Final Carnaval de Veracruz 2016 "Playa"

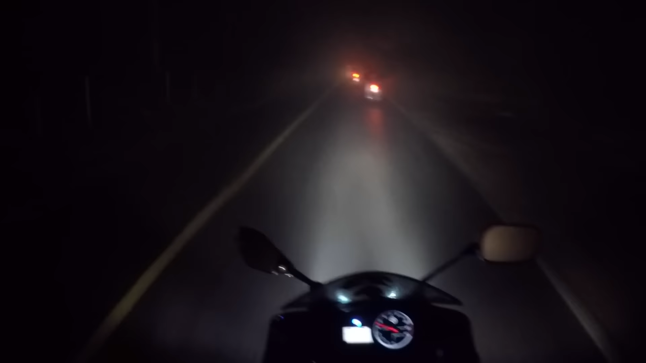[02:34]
Una de las carreteras más difíciles que me ha tocado en cuanto al clima y el estado. Pero pues hay que seguirle, señores. No por eso nos vamos a dejar caer, al contrario, se disfruta el frío, la neblina, el tiempo que estás invirtiendo en tu rodada. Entonces, pues nada, señores, los dejo con estas tomas que ojalá se puedan ver en cámara.